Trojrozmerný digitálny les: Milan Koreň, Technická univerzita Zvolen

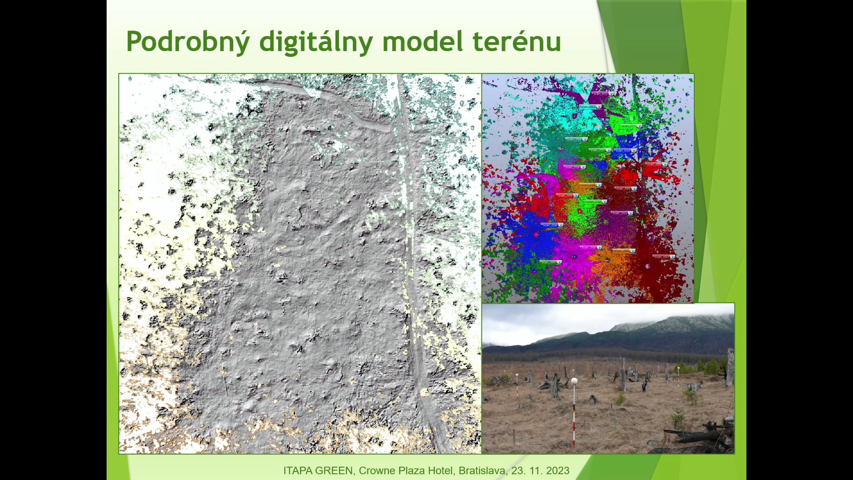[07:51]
Takže sú vlastne podkladom pre vytváranie mnohých modelov. A keď sa spoja vlastne so senzormi, tak môžeme dostávať údaje v reálnom čase a vlastne modelovať. Samozrejme v tom konečnom dôsledku nás zaujímajú individuálne stromy. Dokážeme ich takto separovať a dokážu sa potom samozrejme aj modelovať. Keď potrebujeme robiť fyziologické modely procesov, ktoré tam prebiehajú, tak vlastne na základe tohto sa dajú umístniť senzory na stromy alebo do výskumnej plochy.